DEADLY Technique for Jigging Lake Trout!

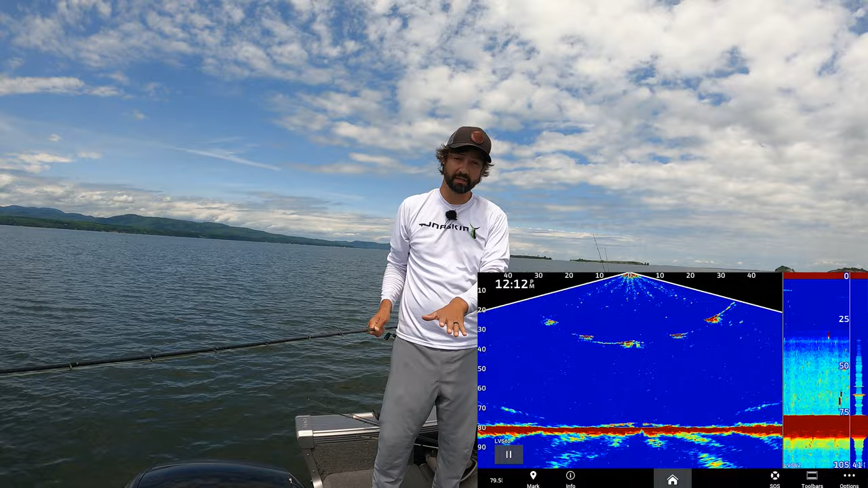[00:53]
but I'm actually running 2D sonar on the right-hand side of the screen and I'm recording it. So you guys can see it. Let's go over the rod real quick. I'm using a heavy fast
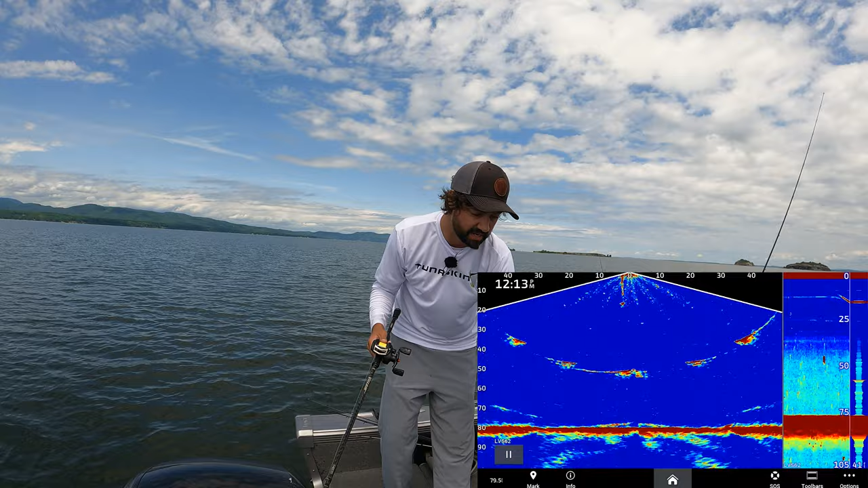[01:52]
And currently what you're seeing on the bottom right-hand side of the screen there is the bottom of the screen is at
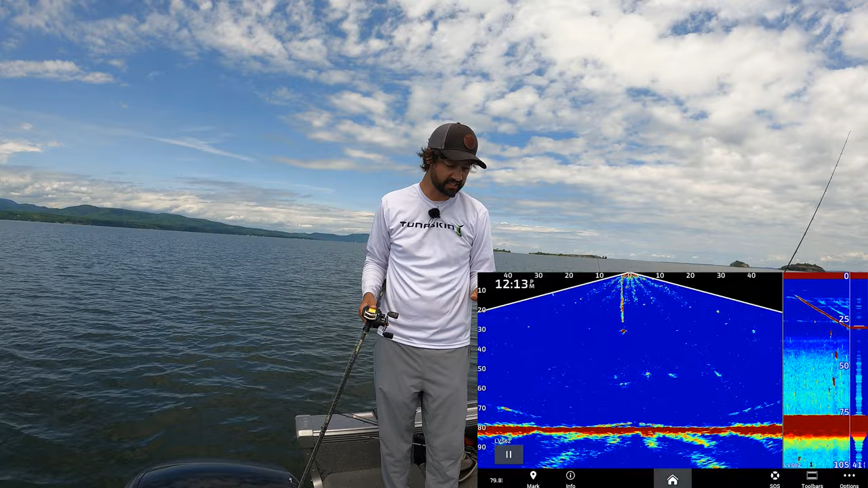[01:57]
76 feet or so, right below that 75.
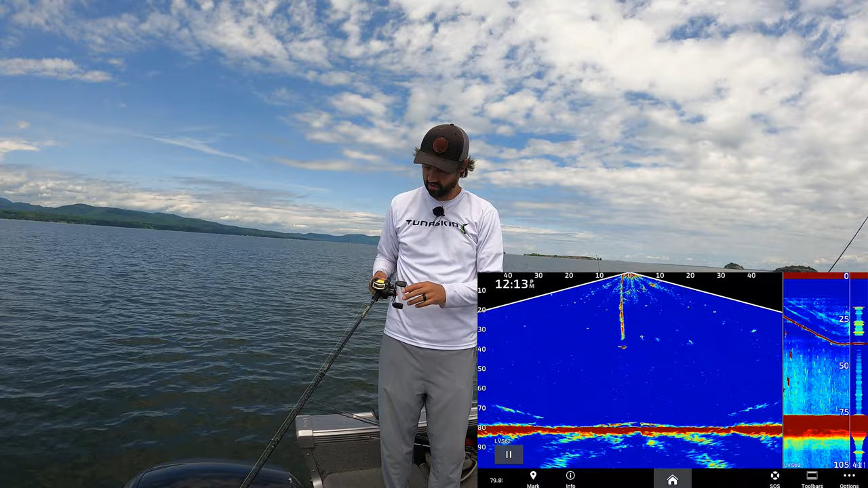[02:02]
And what you're gonna see on there is just small little bumps come up if a lake trout comes into frame, basically. So what we're gonna do is we're gonna drop down, and we're gonna drop down about, I don't know, 5 to 10 feet from bottom. If you don't know where bottom is, you wanna make sure you see it on your sonar. And we're gonna wait till that line, so I'm the top line there, the one that's moving up and down. We're gonna wait till that line wants to chase us like this. And we're just gonna run away from him.
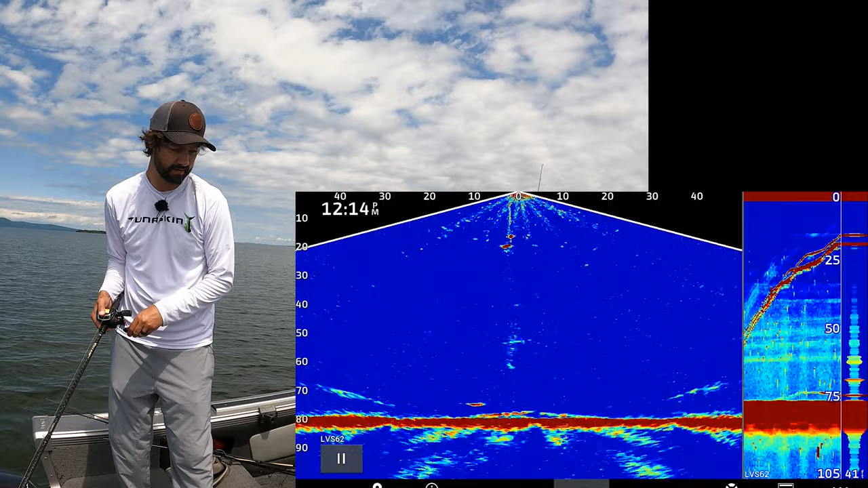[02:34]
He chased me all the way to the surface past the thermocline. So let me talk about that here for a second. So this lake, not right here, but earlier in the lake, it was a lot of current. And what will happen, so that fish is actually chasing me down on 2D and on LiveScope Plus, which is awesome to show you guys. Is the lake right now is like 75 degrees on the surface or so, 72.5. That water will be warm for the most part all the way down until about 45 feet. Warm water will be on top, cold water will be on the bottom.
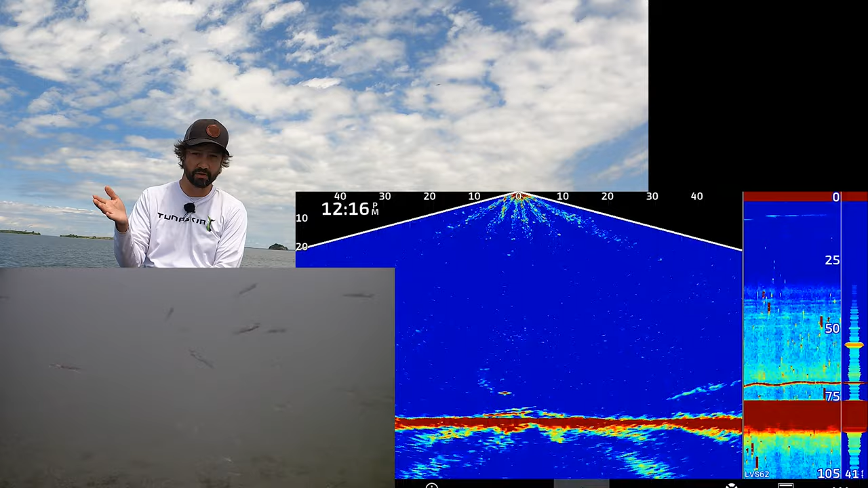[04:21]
They stay in the school, or if you watch any sort of National Geographic videos where there's bait fish and like a shark in the middle of them, bait fish don't swim really fast.
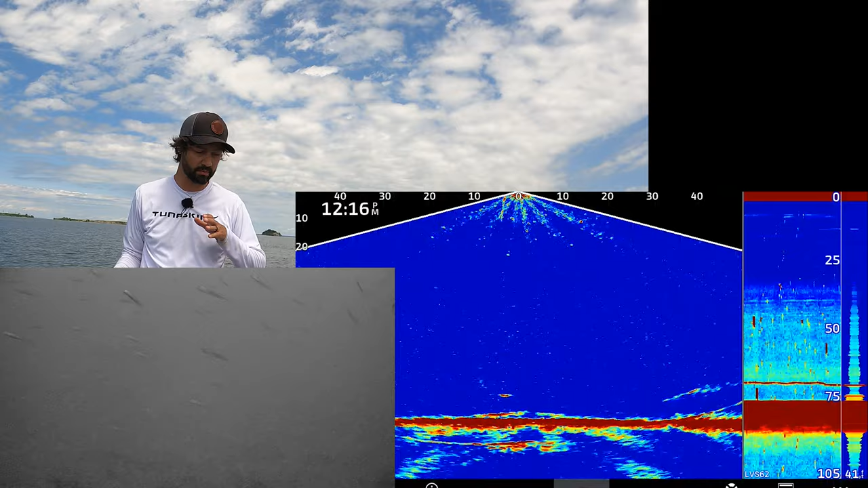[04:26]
They wanna move at a normal pace, eat plankton, eat bugs, and they only run away
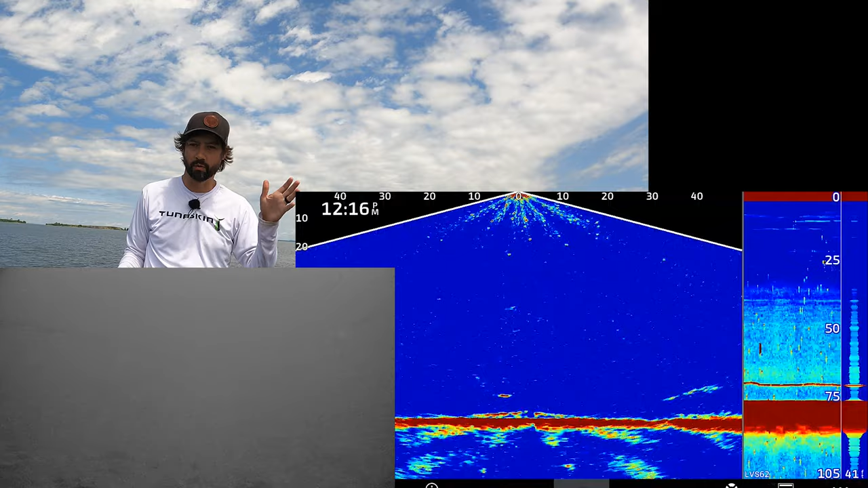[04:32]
if they're getting chased by something. So what we wanna do is sit and wait and run away when we see a fish that's engaged and is looking at us.
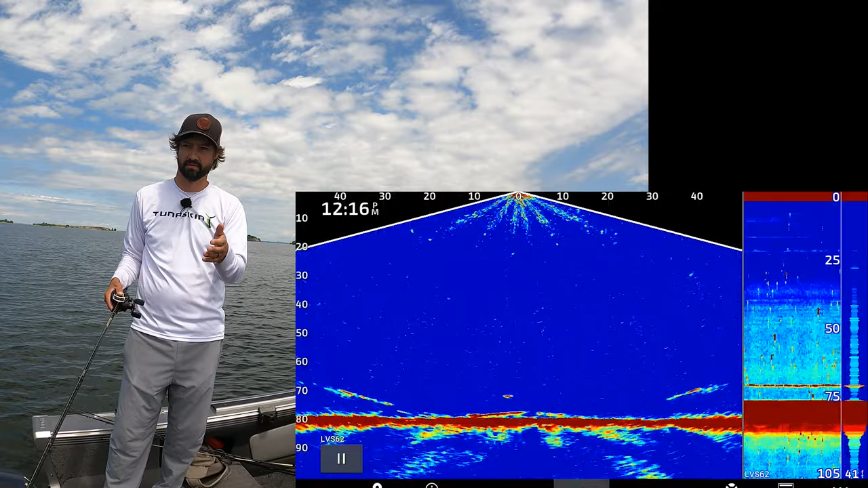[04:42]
So right now there's one fish in the area there on the bottom. So right now I'm not seeing any fish in the area.
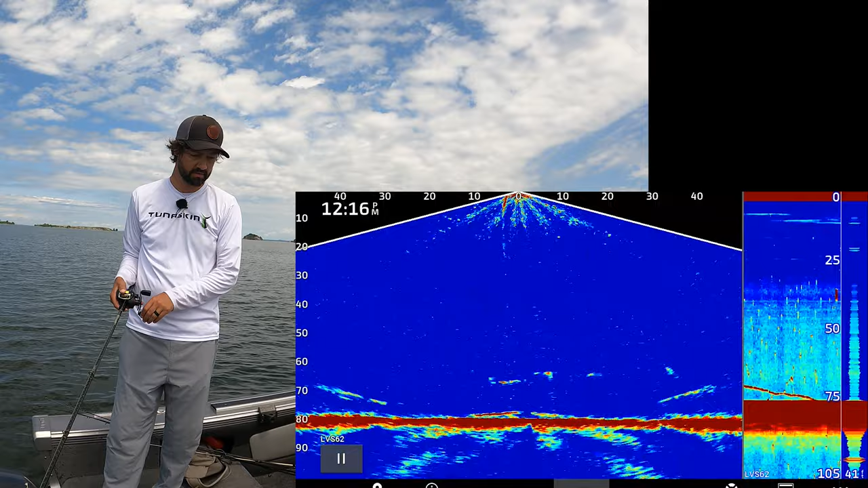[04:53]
I can pound bottom a couple of times. And I don't want to rip up too high because I won't be able to set my hook. So I want to reel up just a little bit and wait.
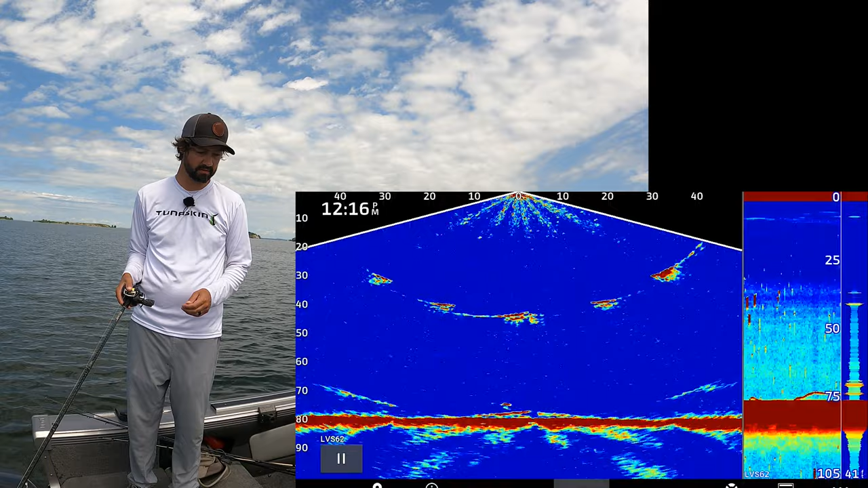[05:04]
Now I do see a fish in there somewhere. Nope, so we get another one coming in from my right shoulder basically. And on live scope, that little dot in the middle is me. And on the normal 2D sonar,
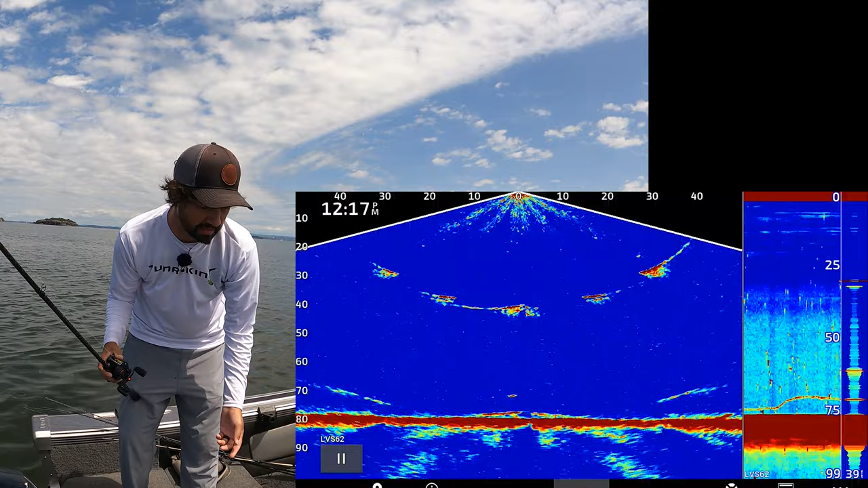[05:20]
that line going up and down on the bottom right is also me. I'm just looking at two different types of screen. Now we just want to sit and wait for fish.
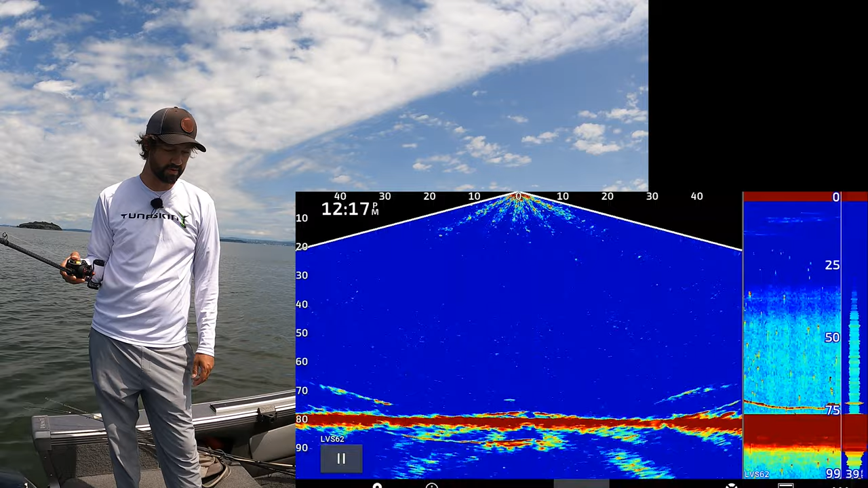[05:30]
We can pound bottom a little bit if we wanted to, but we don't want to, oh, see, there's a line coming up to me right now on the right. We want to make that fish interact with us, not react to the fish quite yet. So he just missed us. So then I can, oh, he just booked it. Two. Oh, no, I didn't get your two. I got my two, I think. Oh, so just one's coming up, chasing me right now. We want to run away from him and match his pace. So see how he just gave up?
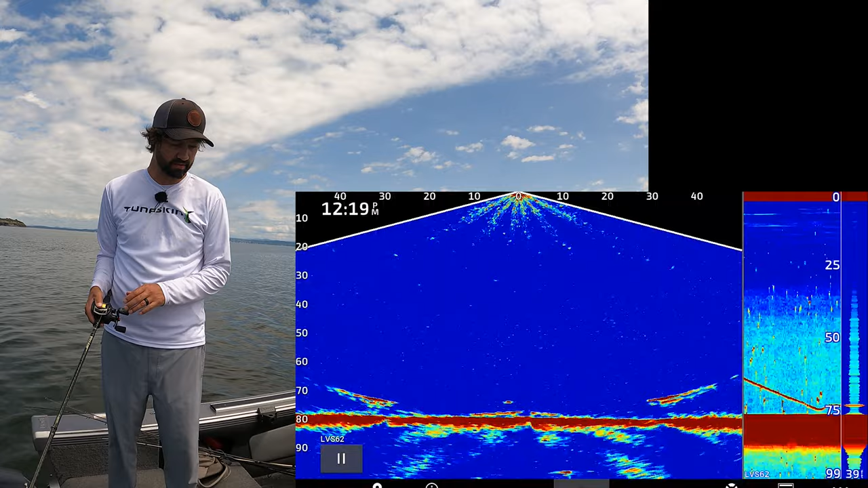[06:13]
You want to drop right back down. So we're going to do kind of a cat and mouse game. We want that, we're the mouse, fish is the cat. We want to run away. We call that the wait and chase. Or wait and run, basically. Like I said, you can jiggle a little bit.